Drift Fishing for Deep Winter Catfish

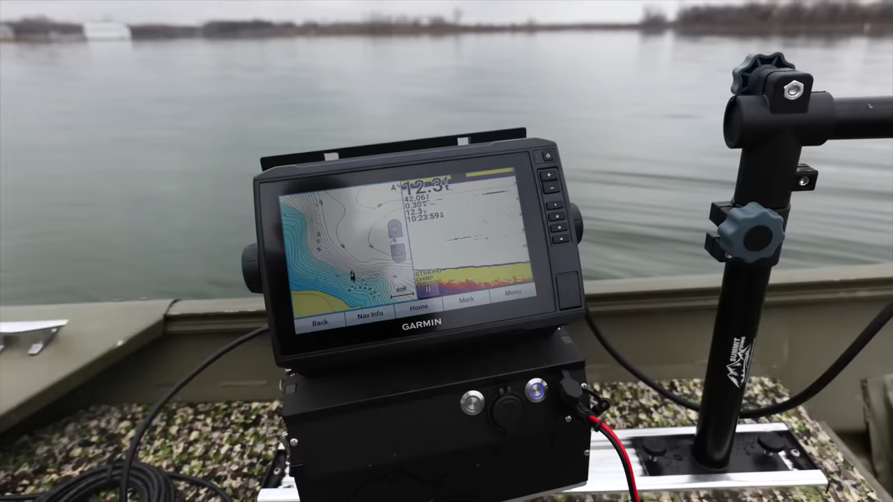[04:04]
First time running the new system with all the mounts and everything on here, working beautifully.
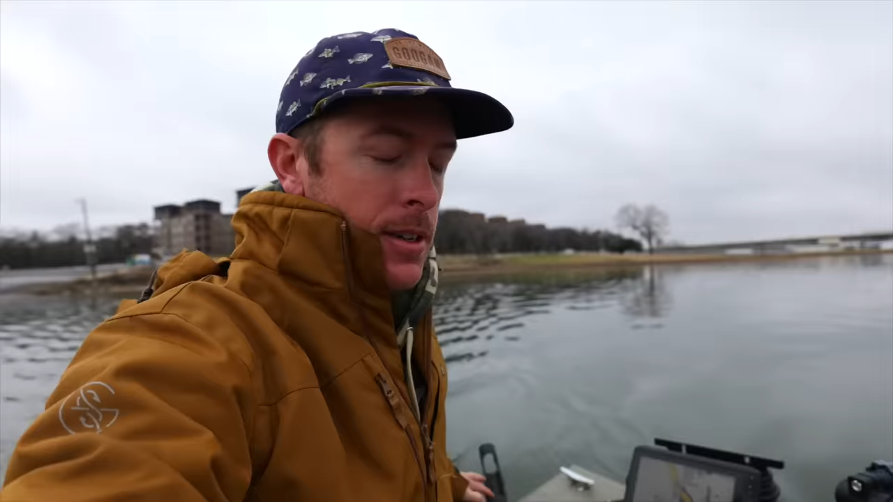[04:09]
So I like that I can actually tilt this, actually put it where I want to.
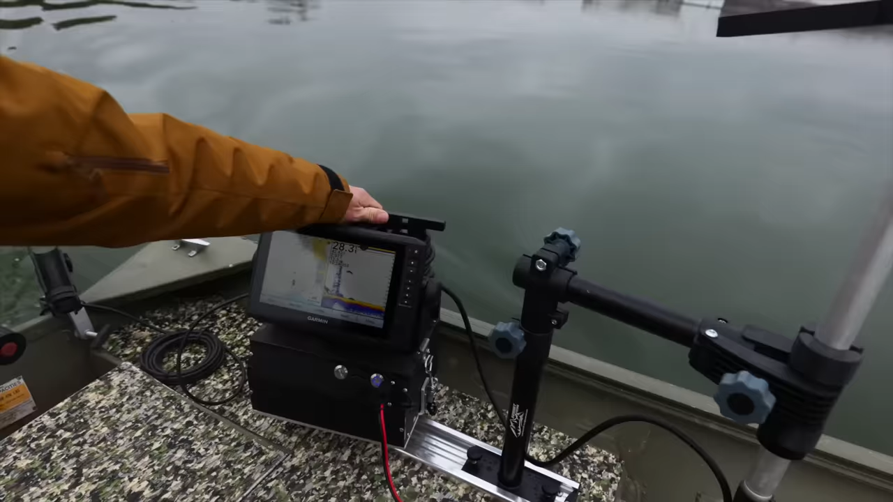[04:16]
That'll probably come even more into play when I'm doing scoping. We're sitting at 12.3. Let me check something real quick.
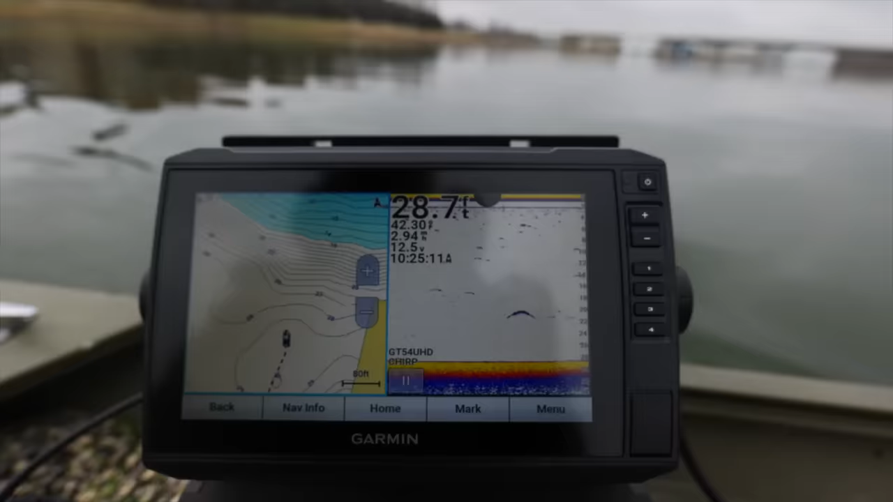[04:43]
Should stay around 12.7, 12.8. Coming out of our battery that's in this unit.
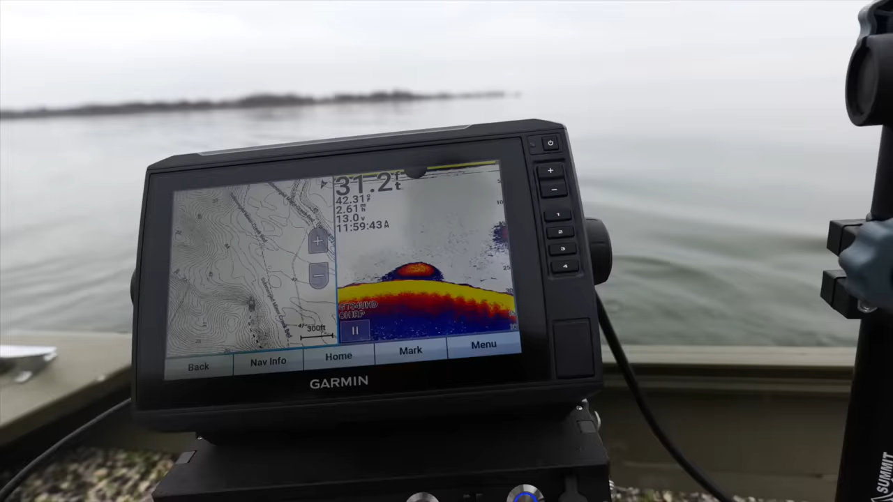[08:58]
And the graph is just lighting up with shad out here in 25, 30 feet of water. And as far as the map goes, I'm kind of on a big main link point, and it transitions into sort of a flat, and the creek channel
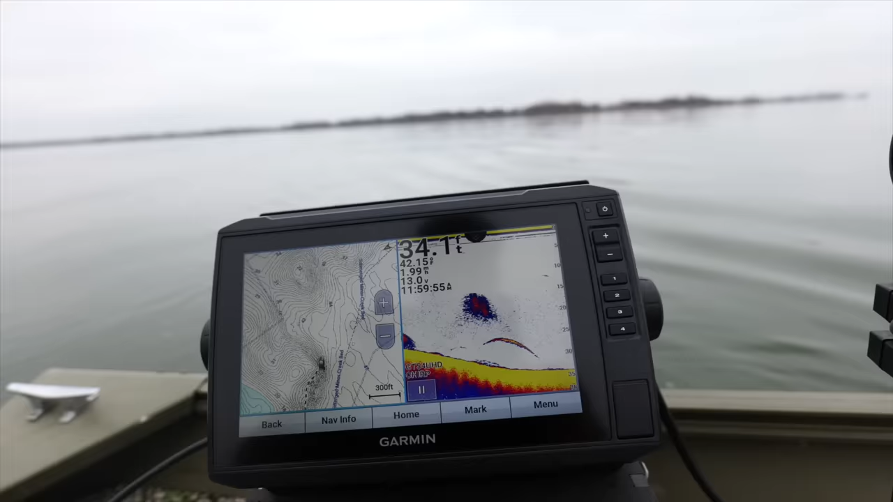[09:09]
runs way out off this bank, but it's a deep flat, and deep flat's great.
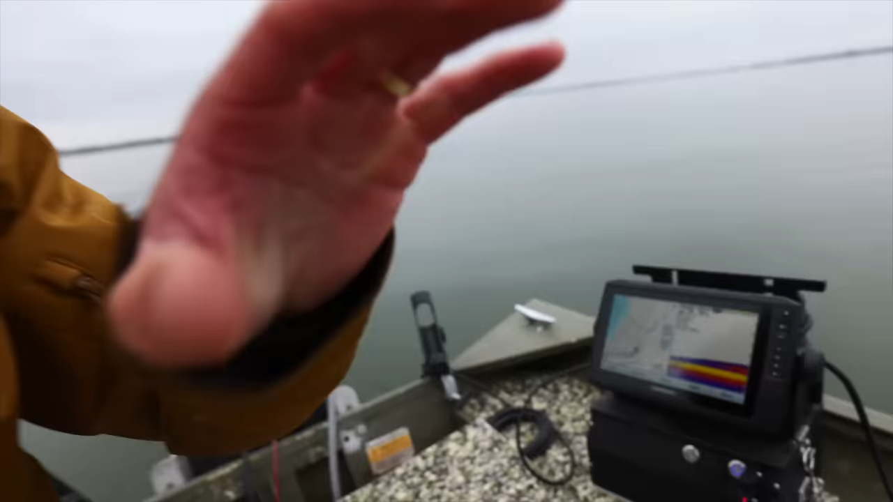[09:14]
See, look right here, these shad are just kind of glued to the bottom. So we don't have much wind right now, which is great for the crispy collector.
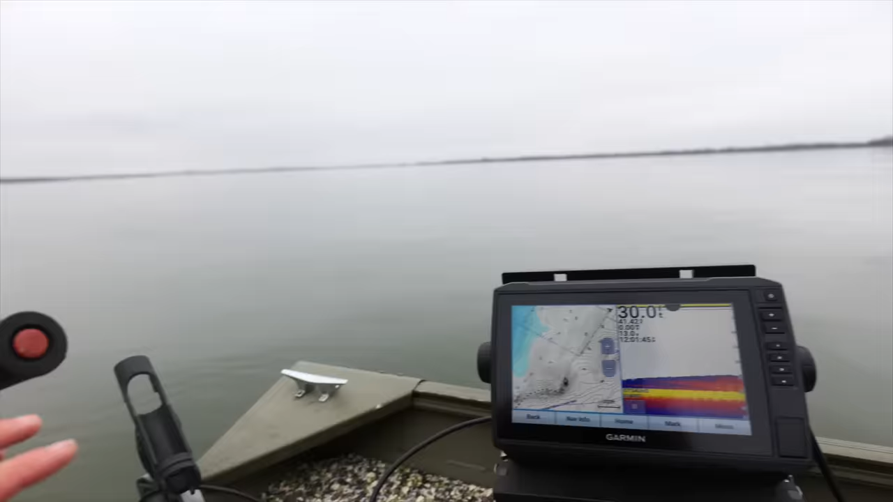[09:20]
It may not be the best for drifting.
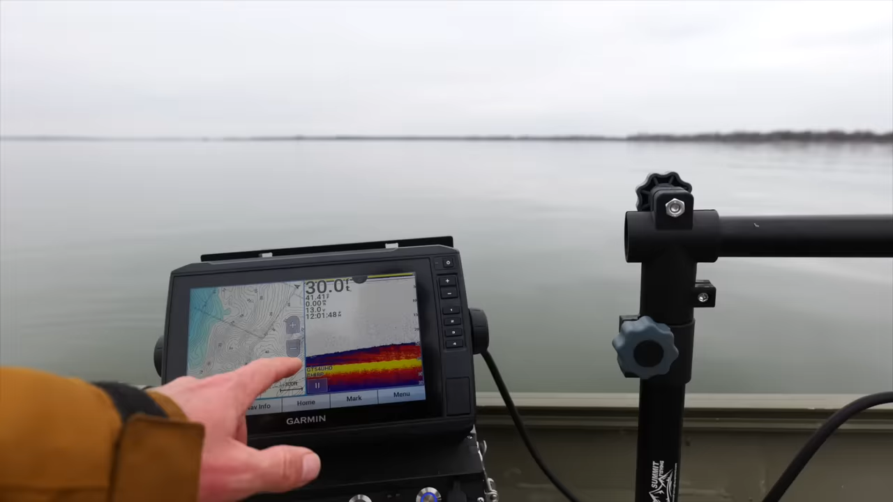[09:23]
It says we're literally going zero miles an hour. We're gonna be doing a really slow drift, which may not be bad for 41 degree water.
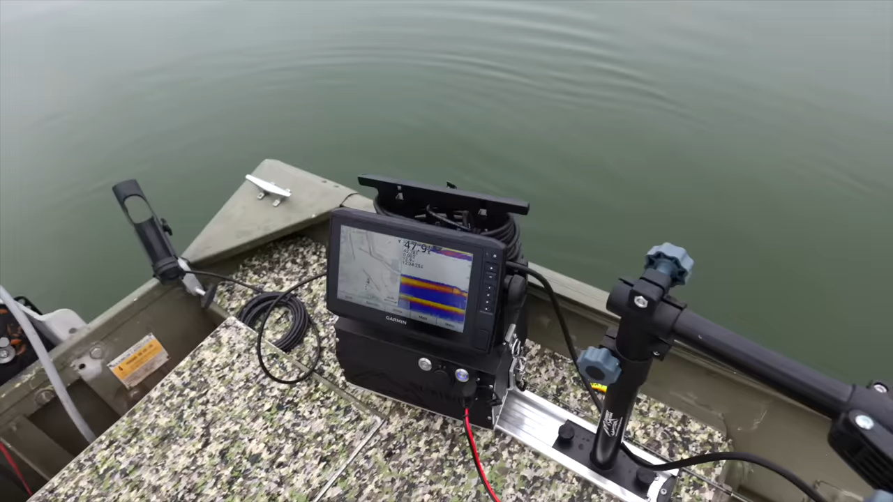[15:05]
Like I was saying this morning, I thought the shad would be really deep, and now that I've come out here close to the main creek channel, there's just lots of shad out here in deep water. And they're kind of topping out at 30 foot. My jugs right now are probably around 30 feet. They're smelly, they're delicious. These catfish are just coming up and then grabbing them. Look at that shad wad, and just look at the creatures living around it.
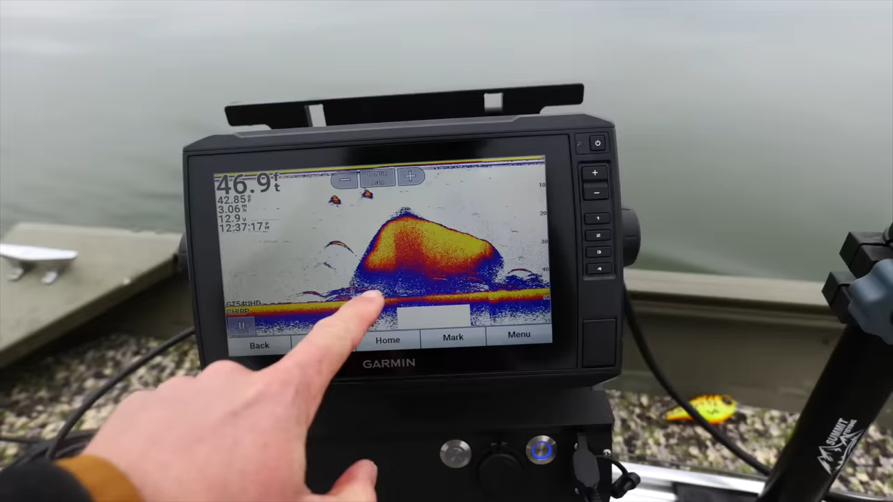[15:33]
That's what we need right there. I think I'm gonna set out some lines here.
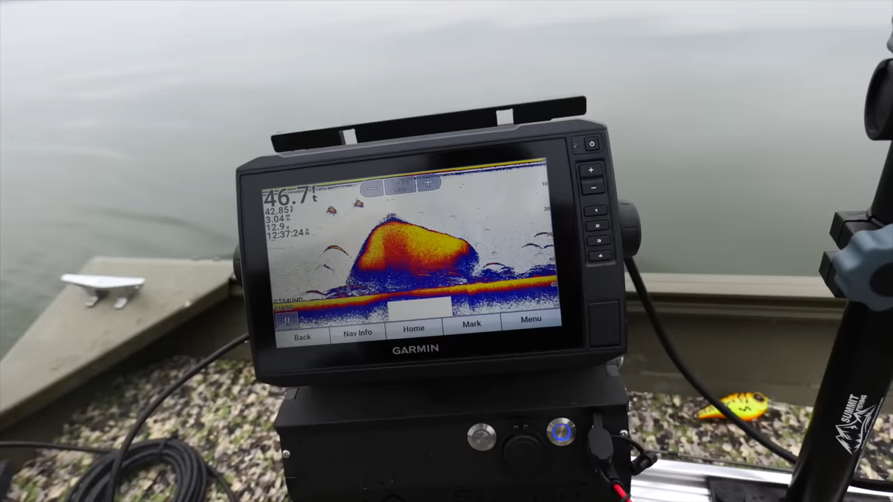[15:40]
On screen: depth 46.7 ft
I was slightly drifting back this way, so we'll be able to put some rods and then keep an eye out on our jugs.